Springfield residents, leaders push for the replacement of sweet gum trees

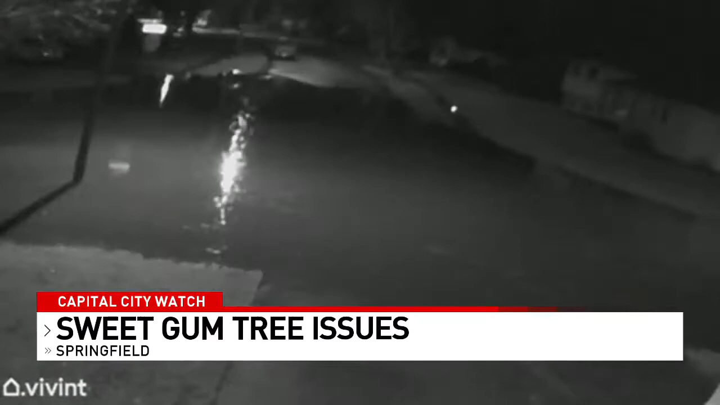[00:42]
Their front door camera capturing these startling images during a rainstorm. And this is what's left when that flood water finally goes down. Hundreds if not thousands of gum balls.